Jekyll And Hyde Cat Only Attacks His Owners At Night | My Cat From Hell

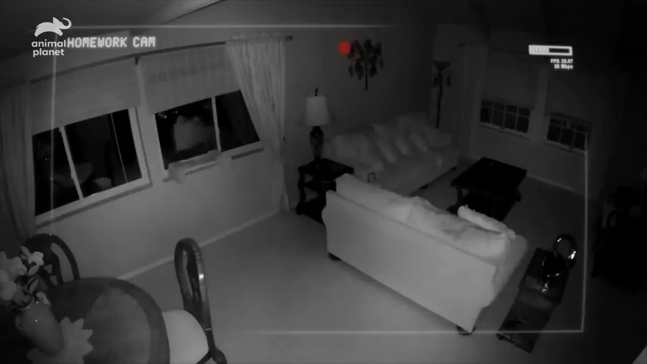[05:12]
Yeah. This is from last month. Oh, right. So this is before he went on meds. Mm-hmm. Watching his body language, he goes from window, now he's peeking in here.
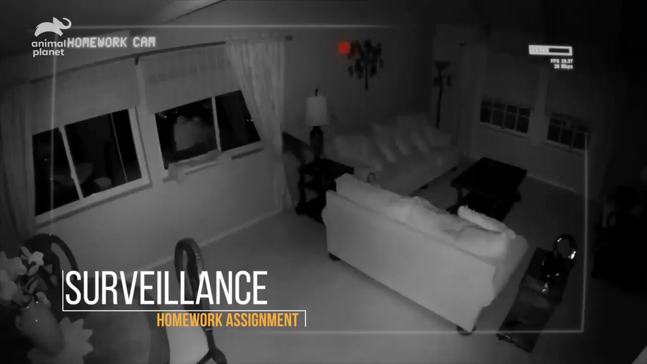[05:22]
He's totally freaked about what he sees. Mm-hmm. Boom, he's here.
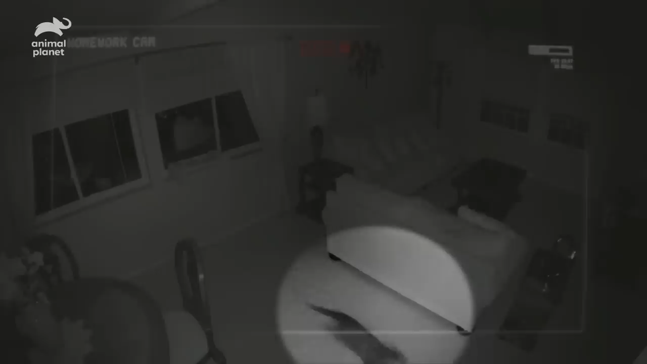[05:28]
And then as he's leaving, he checks back again like this. I mean, whatever it was that he saw there, and let's not forget, it could be nothing, had him at a 10, right?
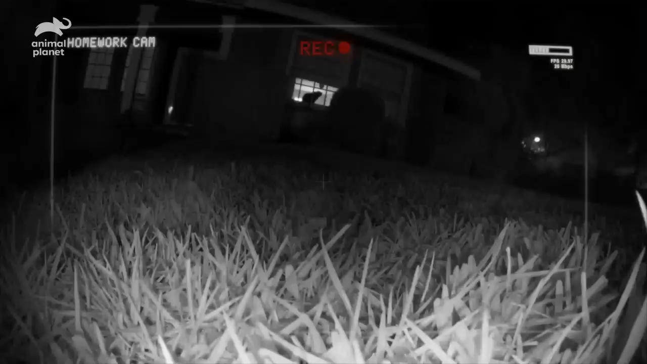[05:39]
What is he seeing out there? Wow. So I see Jude in the window.
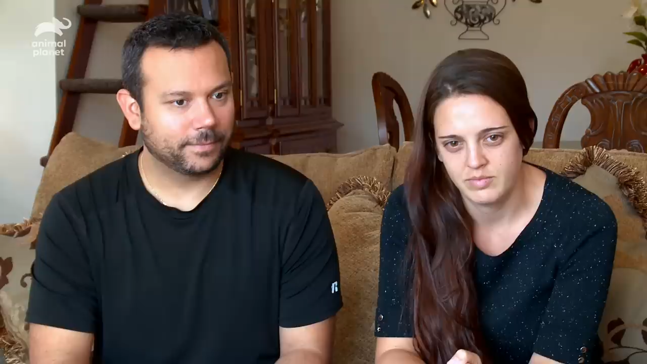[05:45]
One flash, then another flash.
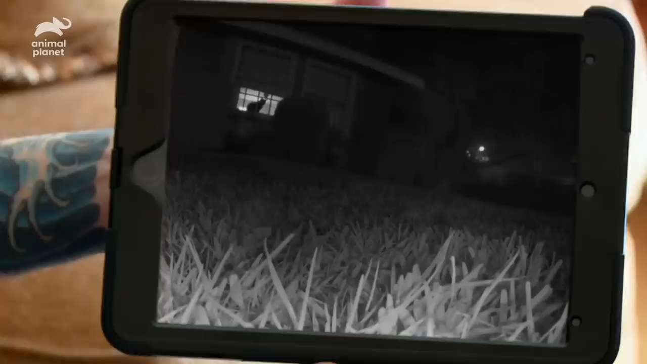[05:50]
So those are car lights passing through the leaves on the trees. Mm-hmm. I finally get what was driving him crazy. It wasn't cats, it was headlights.